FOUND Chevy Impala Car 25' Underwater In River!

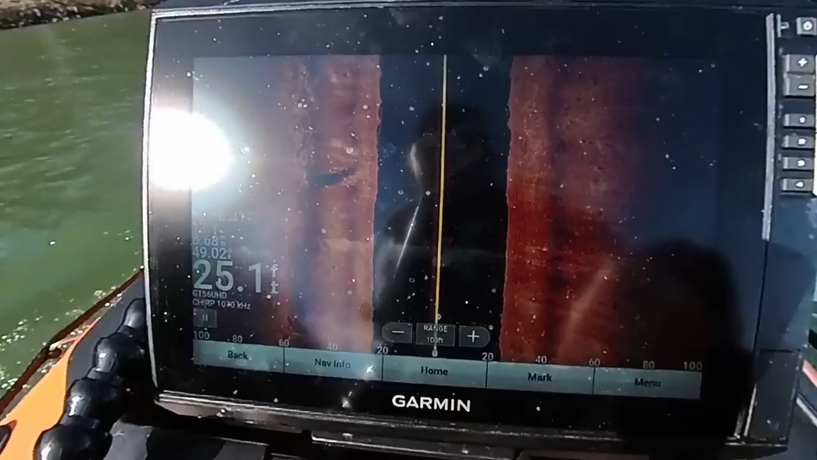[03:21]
On screen: depth 25.1 ft
It looks goofy, and there's a big shadow, so it's got to still be standing on its nose. Really? Yeah, it doesn't look like a car. So it's pulled down. Yeah, so you can see it right there. But all this is just a shadow, like a blip. So what we're going to do is turn around, get another shot of it just for giggles, start narrowing down the surge.
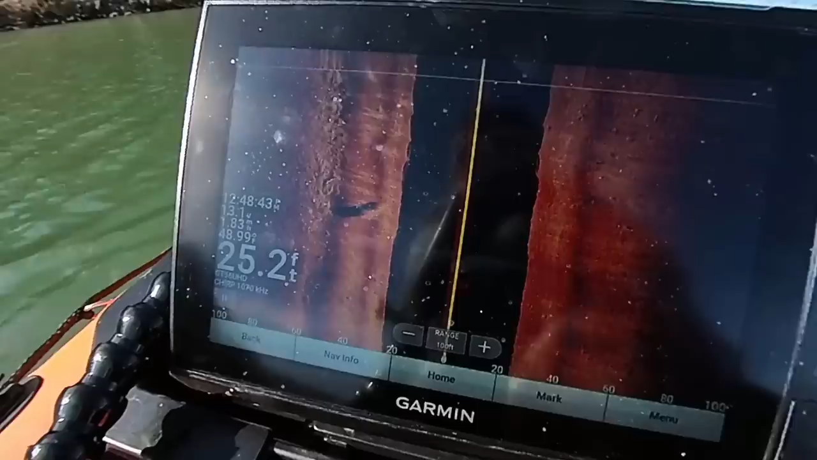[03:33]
On screen: depth 25.2 ft
Let's drop it to 70 feet, turn around.
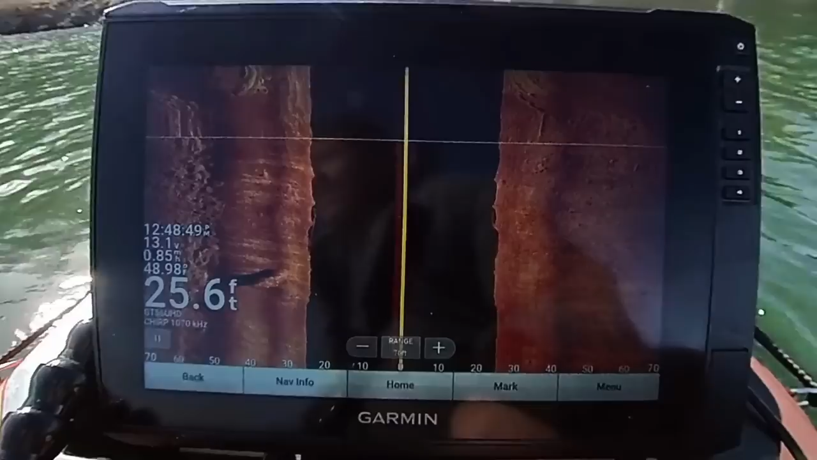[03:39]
On screen: depth 25.6 ft
It's right where that pole is in front of the trash can, so I kind of got a good idea where it's at.
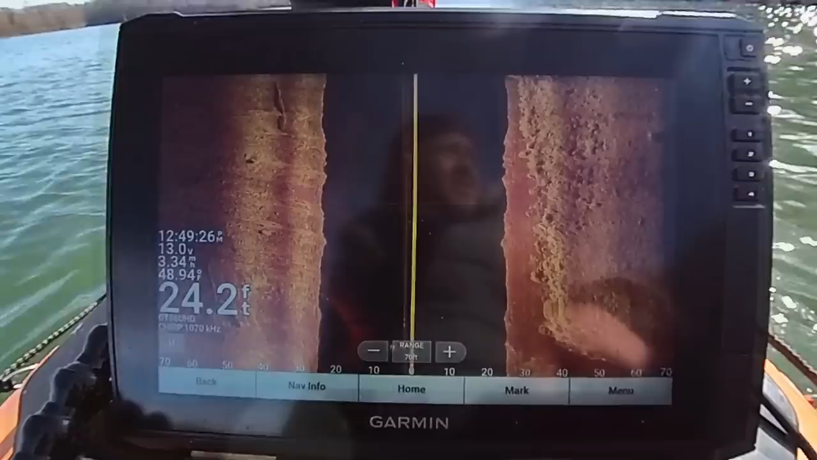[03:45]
On screen: depth 24.2 ft
So there's the pole. Yeah, there's the car.
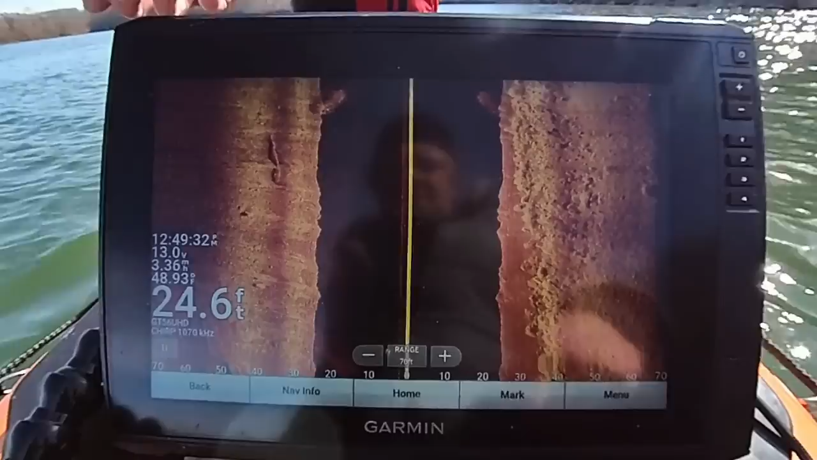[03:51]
On screen: depth 24.6 ft
We went directly over it. It looks like now it's got a lean to it. Really? So it's still floating. It's still floating, but it's losing its buoyancy, so it's tipping over.
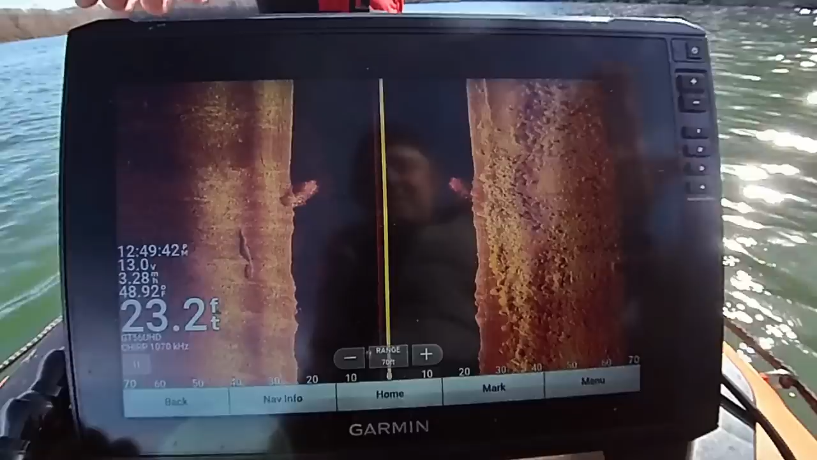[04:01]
On screen: depth 23.2 ft
So we'll still be able to float it. And it's like, we'll say
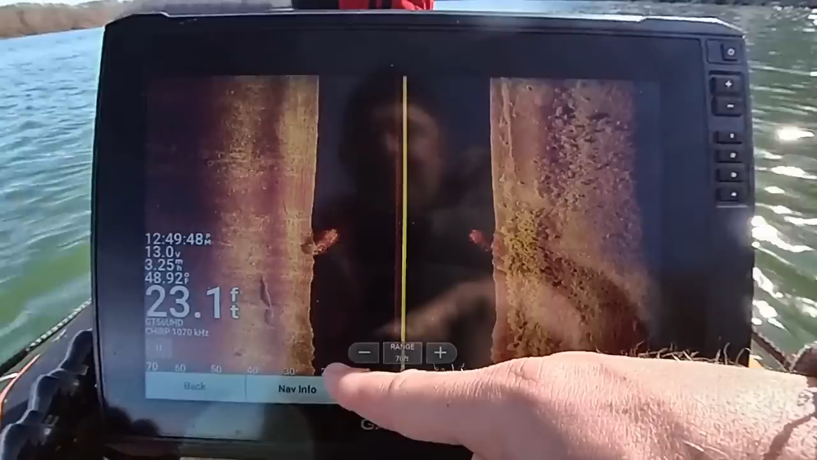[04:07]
On screen: depth 23.1 ft
15, maybe 20 feet to the wheels on there that are floating up, so that's good. All right, now we know where the car is. Now we just gotta hit it with a magnet and get the buoy on it.
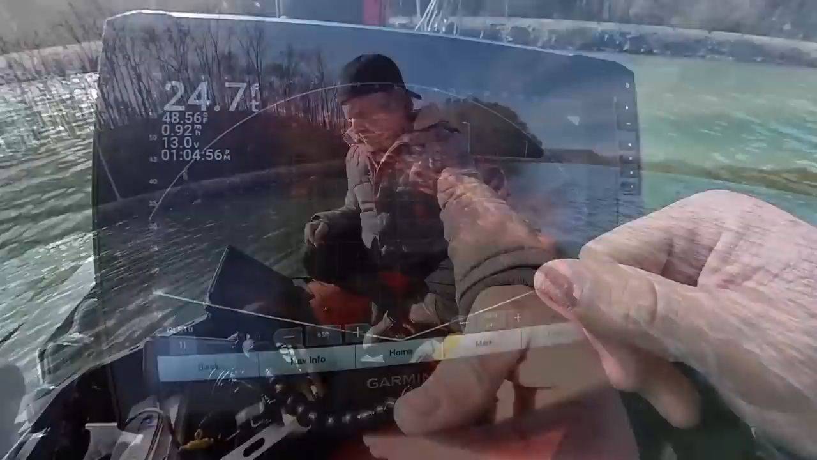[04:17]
Let's go upstream. We'll drop it that way. That way the current won't carry it.
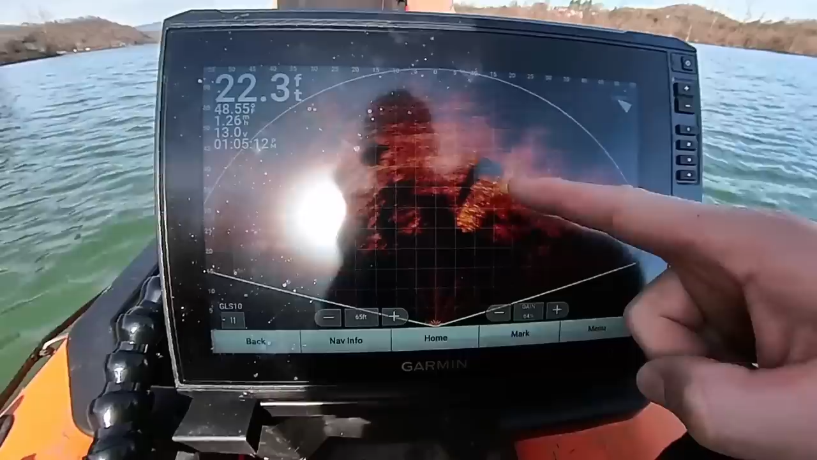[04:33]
On screen: depth 22.3 ft
Yeah, it's definitely laying down. It's a lot easier to distinguish.
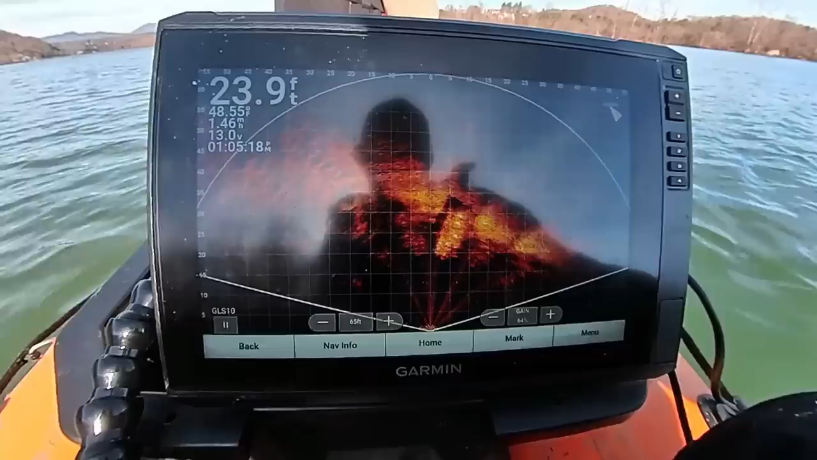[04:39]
On screen: depth 23.9 ft
Yeah, so we're fixing.
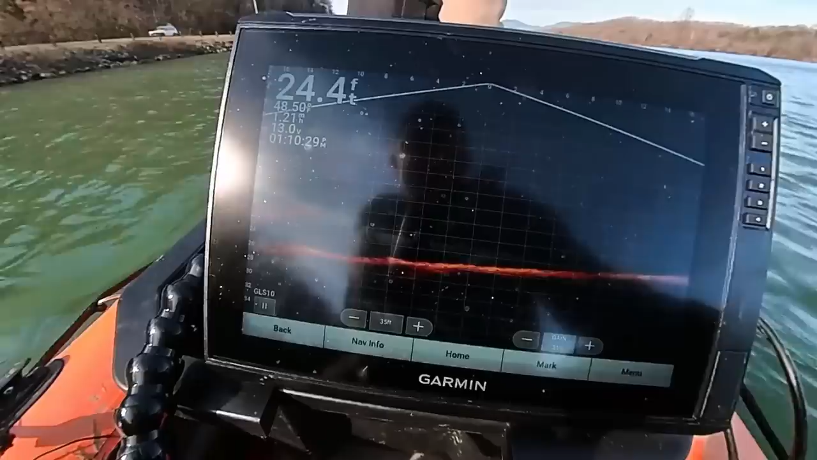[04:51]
On screen: depth 24.4 ft
Drop it, drop it, drop it, drop it. Go all the way, all the way, all the way, all the way. Stop it.
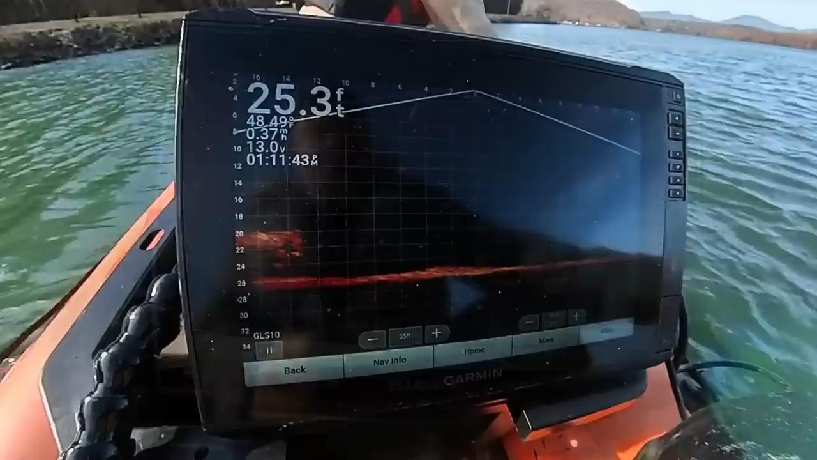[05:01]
On screen: depth 25.3 ft
Oh yeah, you nailed it. Like I can see the rope, I can see the car over here. Yeah. Alright, looks like we hit it with the magnet. You can look right here. You can see the rope going down. This is the car right off at the side, so that's pretty cool.
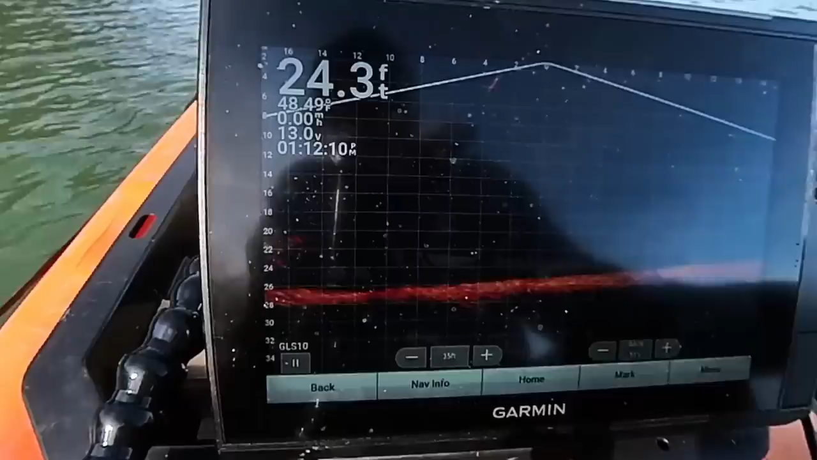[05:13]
On screen: depth 24.3 ft, water 48.49°F
There it is. Alright, now we got it marked. Now we gotta go back, make some phone calls, regroup, get all the rest of our gear ready. Make this happen.